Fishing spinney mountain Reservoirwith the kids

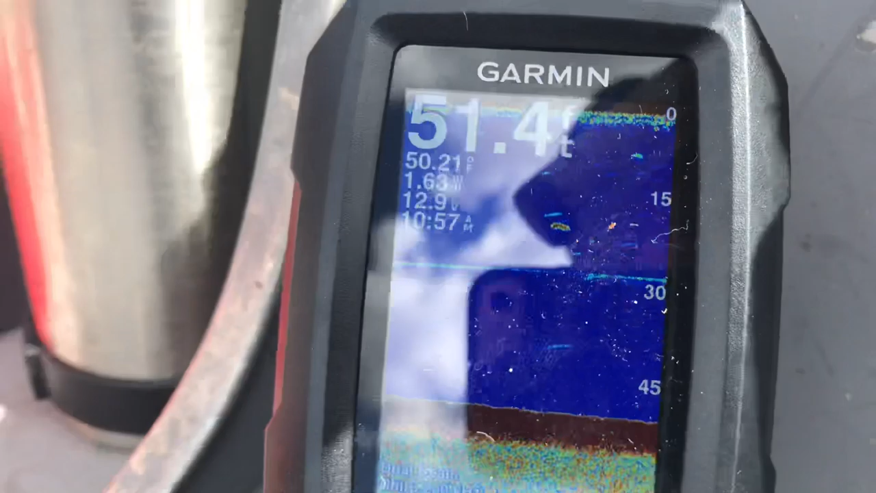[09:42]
On screen: depth 51.4 ft, water 50.21°F
We're in 50 feet of water. It's 50 degree water. We're moving at 1.6 miles an hour.
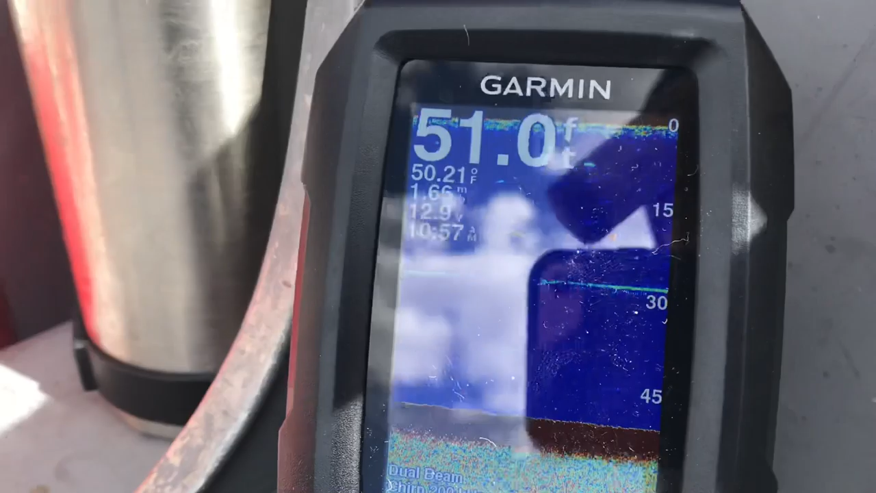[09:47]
On screen: depth 51.0 ft
And we'll see what we can stir up. Beautiful day out here on Spinney Reservoir.